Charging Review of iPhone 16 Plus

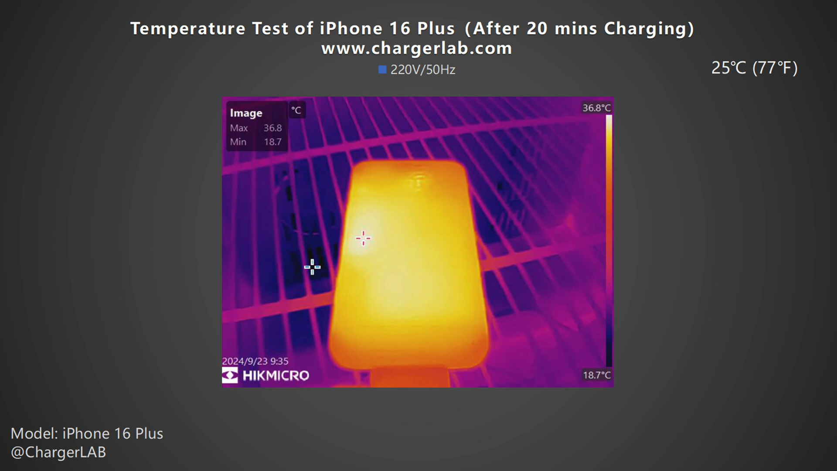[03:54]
On screen: max 36.8°C, min 18.7°C, scale top 36.8°C, scale bottom 18.7°C
degrees celsius at this time the charging power is the highest about 28 watts after 20 minutes the maximum temperature on the front is 36.8 degrees celsius the back is 37.5 degrees
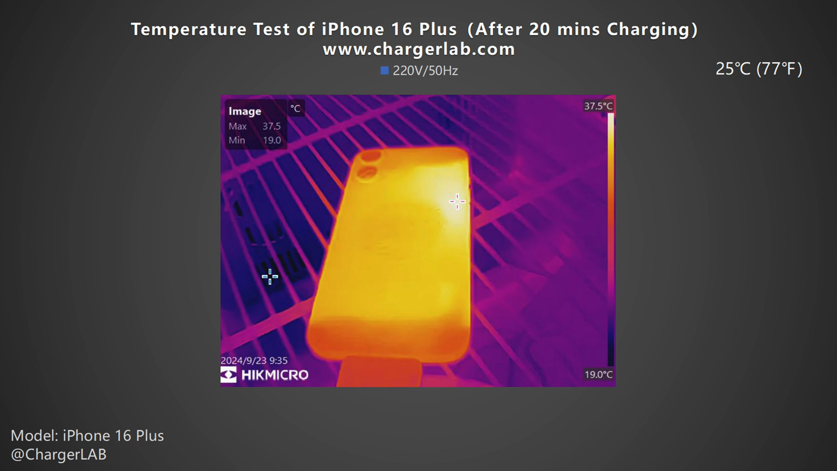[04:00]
On screen: max 37.5°C, min 19.0°C, scale top 37.5°C, scale bottom 19.0°C
celsius after 30 minutes the maximum temperature on the front is 36.2 degrees celsius the back is 37.2 degrees celsius from this bar graph the overall temperature of the phone